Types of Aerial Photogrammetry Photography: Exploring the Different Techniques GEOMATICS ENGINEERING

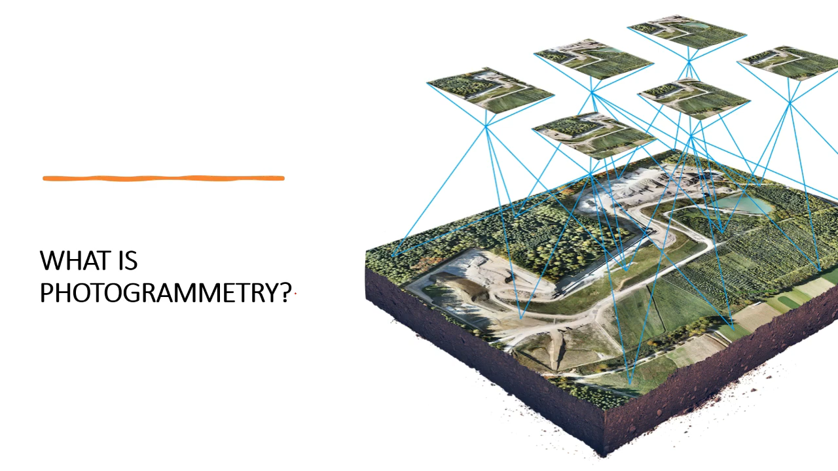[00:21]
तो photogrammetry जो है इसको define किया जा सकता है एक ऐसे process से जिसमें earth surface को different photograph के through connect किया जाता है जैसा कि अगर आप इस image में देखें,
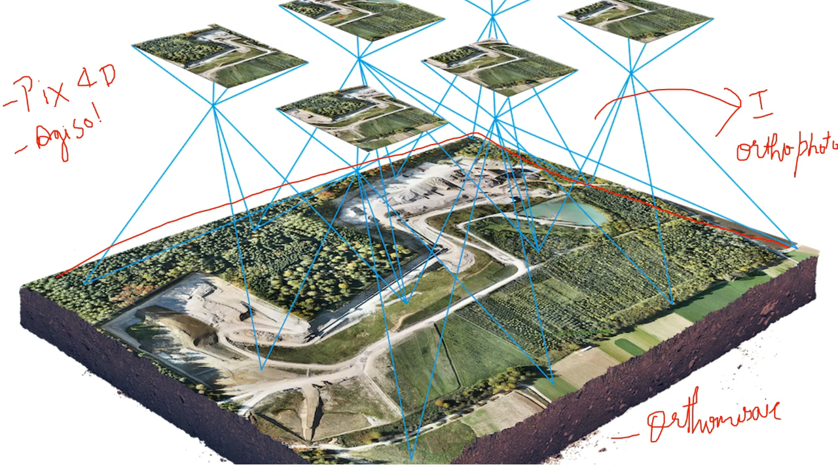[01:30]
कि जैसे कि जो different image processing software है वो PIX4D है एक software और दूसरा जो अच्छा software माना जाता है वो AGI soft है AGI soft metashape और भी बहुत सारे software जो है clouds पे भी available है cloud platform based image processing software है जो कि drone image processing के लिए available है इसकी बात बात कर लेते हैं कि